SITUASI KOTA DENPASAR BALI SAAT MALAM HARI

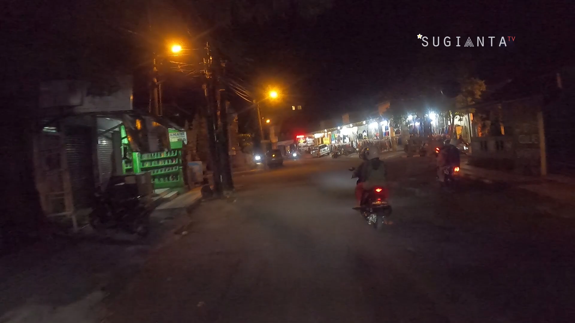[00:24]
Di video ini saya kembali memberi kalian liputan situasi terkini dari Pulau Dewata Bali. Setelah sebelumnya saya sempat memperlihatkan situasi Kota Denpasar saat siang hari, kali ini saya akan memperlihatkan situasi Kota Denpasar saat malam hari guys.
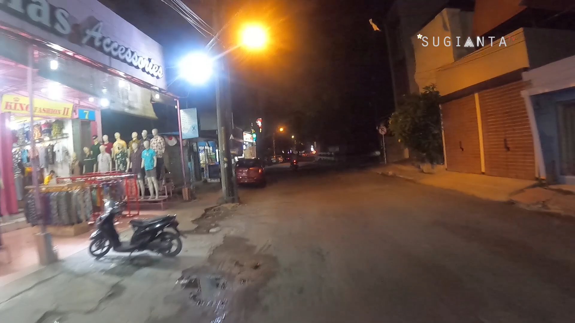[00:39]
Tapi sebelum lanjut, terlebih dahulu bantu channel ini dengan subscribe, like, dan beri saran serta masukan kalian pada kolom komentar. Perjalanan virtual ini saya mulai dari Jalan Letda Madeputra, Kota Denpasar. Dan seperti inilah situasi di Jalan Letda Madeputra.
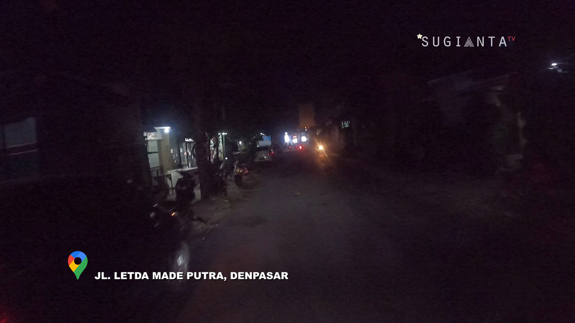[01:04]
Saya merekam video ini sekitar pukul 9 malam waktu Indonesia bagian tengah. Arus lalu lintas di jalan ini tampak lengang.
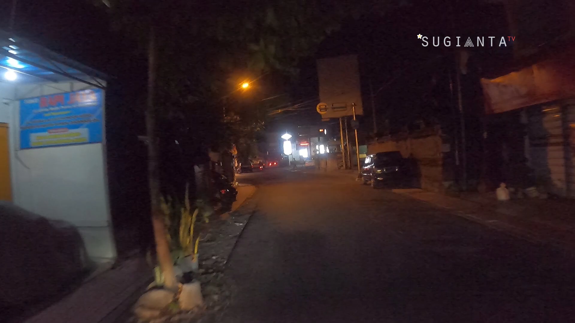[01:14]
Terlihat juga beberapa toko di samping kiri saya ini masih buka, guys.
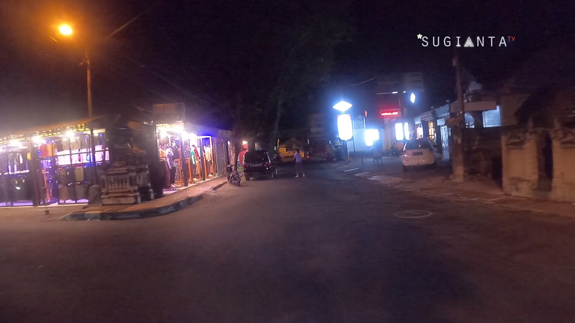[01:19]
Benar-benar lengang, guys. Bahkan saking lengangnya, di Jalan Letda Madeputra ini nyaris tidak ada kendaraan sama sekali nih, guys. Dan ini adalah pertokoan Udayana.
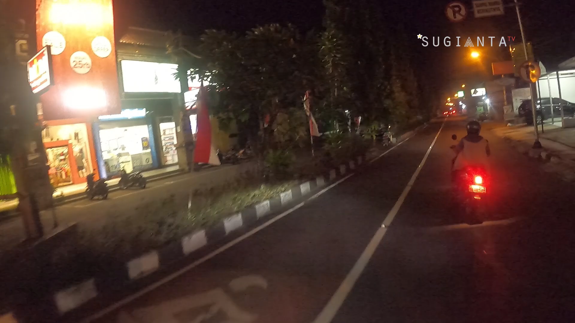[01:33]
Sebagian besar pertokoan di sini tampak tutup, guys.
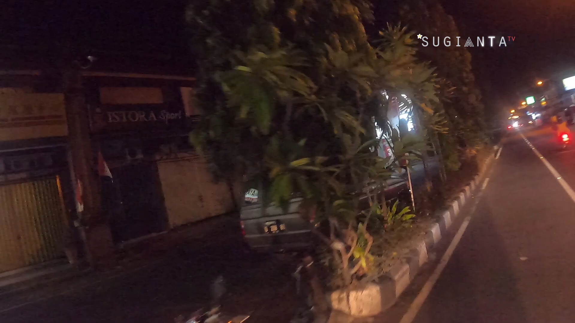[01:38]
Kemungkinan karena masih diberlakukannya jam malam di Kota Denpasar. Nah, di pertokoan toko Udayana ini menjual berbagai macam kebutuhan, guys.
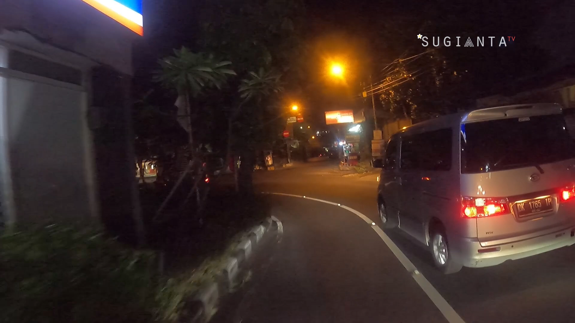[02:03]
Dan di sebelah kanan saya ini adalah Tiara Dewata. Tiara Dewata merupakan salah satu swalayan terbesar yang ada di Kota Denpasar.
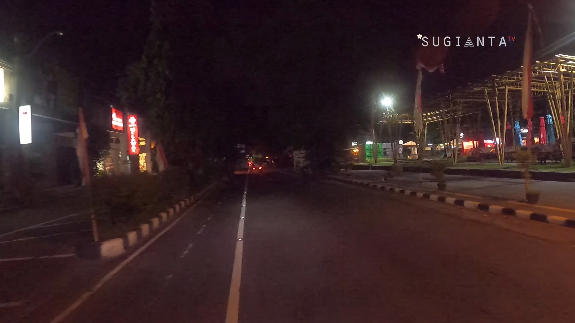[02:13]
Dari luar, swalayan Tiara Dewata ini tampak sepi, guys.
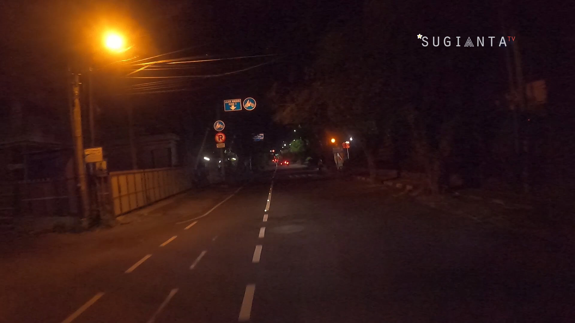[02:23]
Dan ini saya menuju Jalan Sudirman. Dan saat ini saya sampai di Jalan Sudirman, Kota Denpasar. Di kiri saya ini adalah Rumah Sakit Angkatan Darat. Sementara di sampingnya adalah Mako TNI Angkatan Darat. Seperti inilah situasi di Jalan Sudirman, Kota Denpasar saat malam hari, guys. Arus lalu lintas di jalanan ini tampak lengang.
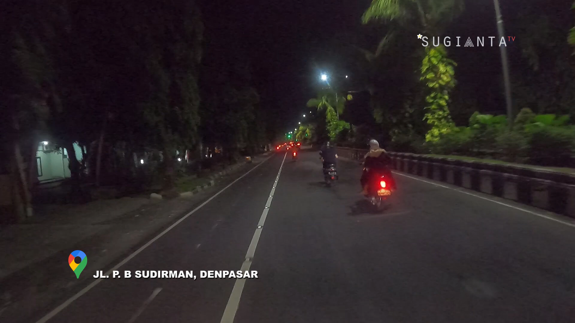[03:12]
Nah, sekali lagi, seperti inilah situasi jalanan yang ada di Jalan Sudirman, Kota Denpasar, guys. Di sini terlihat lengang, di samping-samping kanan dan kiri saya ini
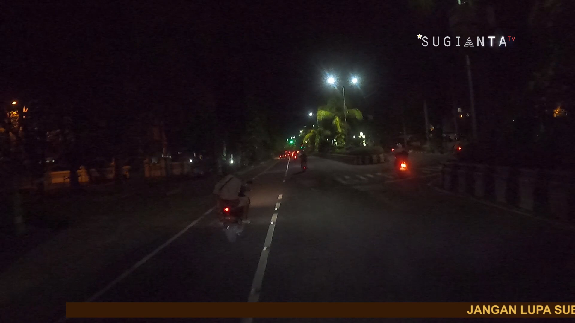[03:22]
terpantau arus lalu lintas di sini sangat lengang, guys. Nah, jika kalian menuju ke arah kanan, itu kalian akan tembus di Diponegoro, guys. Nah, ini adalah lampu merah Jalan Jenderal Sudirman,
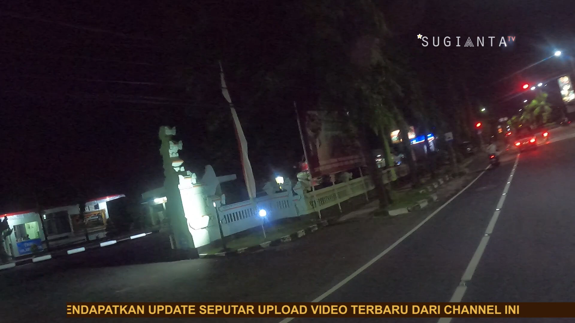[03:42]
atau tepatnya di simpang Jalan Yosudarso kalau nggak salah ini, guys.
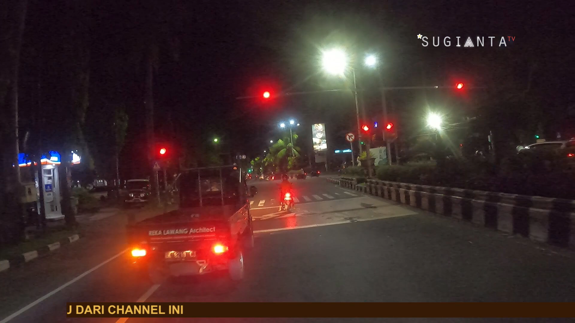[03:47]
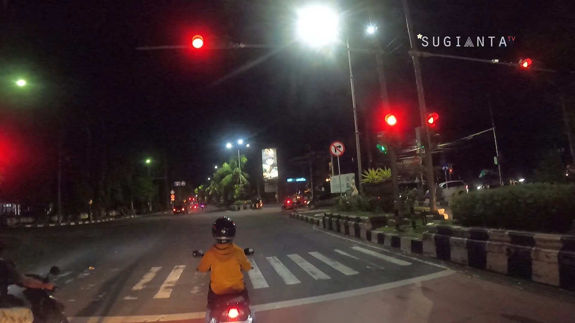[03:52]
Nah, seperti inilah situasi di Jalan Sudirman saat malam hari, guys. Tuh, arus lalu lintas di sini cukup ramai. Tempat ini biasanya selalu ramai saat malam hari, guys. Bahkan saat pagi hari, tempat ini selalu macet. Nah, sekarang saya menuju ke arah kanan.
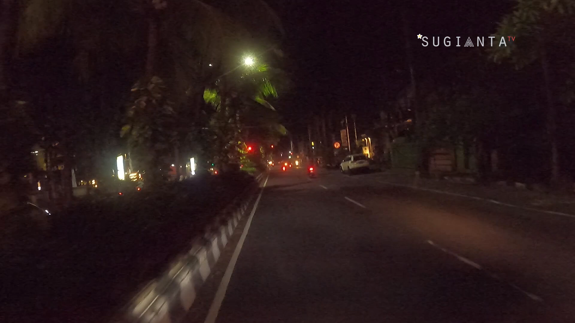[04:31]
Jadi, jika kalian lurus, itu akan ke arah Kampus Udayana, ke Pasar Sanglah. Nah, ini adalah Mall Robinson.
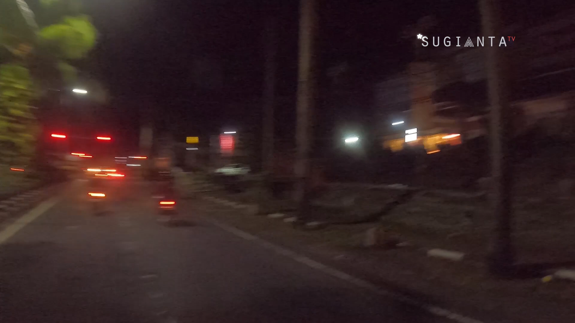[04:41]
Di tempat ini selalu ramai, dipenuhi dengan anak muda yang nongkrong saat malam hari di tangga Mall Robinson sambil menikmati es krim dan lain sebagainya, guys. Nah, di sini saya berbelok ke arah kanan.
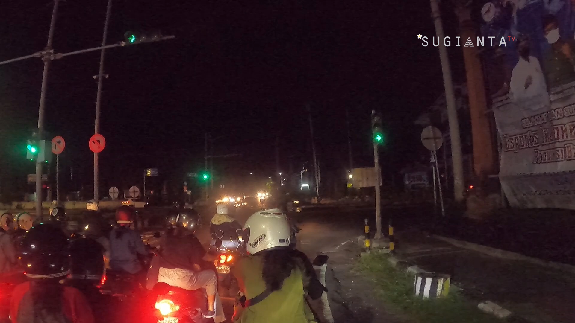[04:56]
Dan di samping kiri saya ini adalah Matahari Duta Plaza, guys. Nah, di sini tutup. Di sini tampak
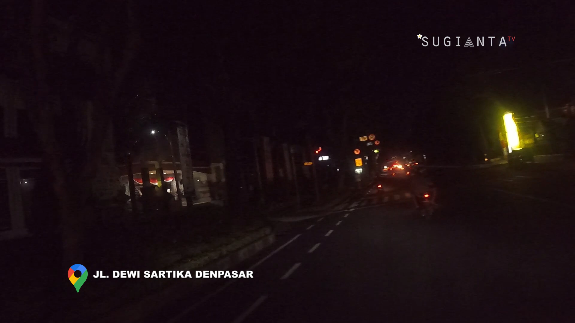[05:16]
tidak ada lampu sama sekali karena tutup nih guys.
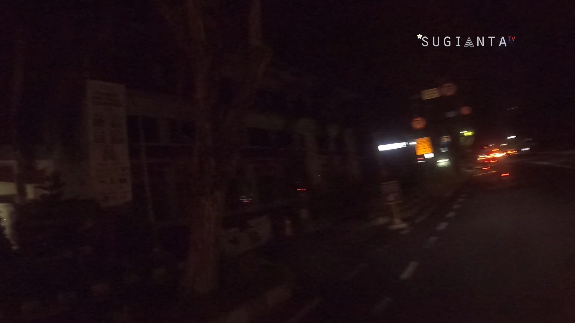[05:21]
Matahari Duta Plaza Denpasar ini sudah tutup. Nah, perjalanan saya lanjutkan menuju arah Jalan Teku Umar guys. Nah, seperti inilah. Ini adalah kawasan Jalan Dewi Sartika guys. Jadi seperti inilah situasi lalu lintas di Jalan Dewi Sartika saat malam hari. Lampu hijau, saya lanjutkan perjalanan.
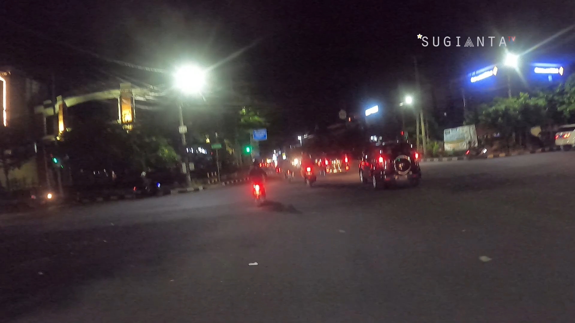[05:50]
Saya sudah memasuki Jalan Teku Umar Kota Denpasar nih guys. Nah, di samping kiri saya ini adalah Level 21. Level 21 ini merupakan salah satu mall terbesar yang ada di Kota Denpasar.
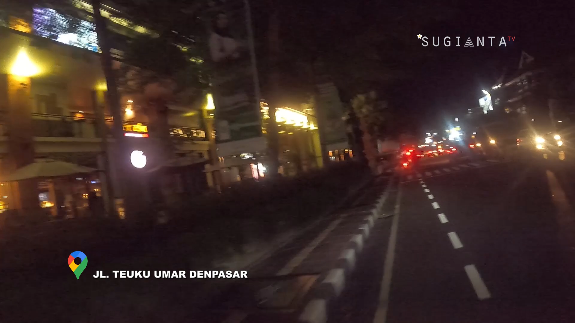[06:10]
Di tempat ini menjual berbagai macam kebutuhan sandang pangan guys. Sebagian besar saat saya merekam video ini,
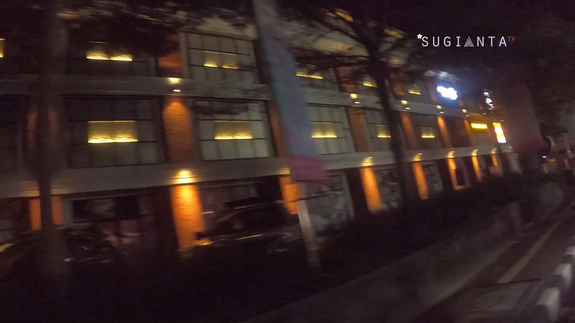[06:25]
toko atau restoran yang ada di Level 21 ini tutup.
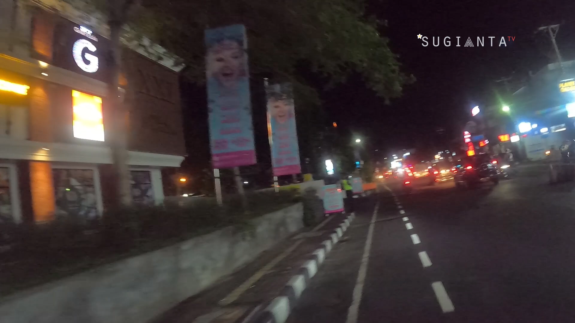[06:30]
Mungkin karena di Kota Denpasar masih diberlakukan jam malam. Ya, jadi seperti inilah kawasan Jalan Teku Umar Kota Denpasar saat malam hari guys. Ya, seperti inilah situasi lalu lintas di Jalan Teku Umar Kota Denpasar guys.
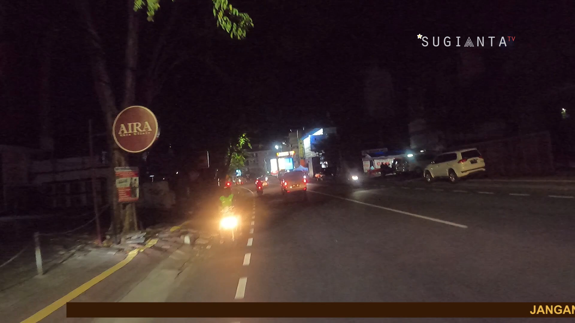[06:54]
Situasi lalu lintas di sini ramai namun lancar.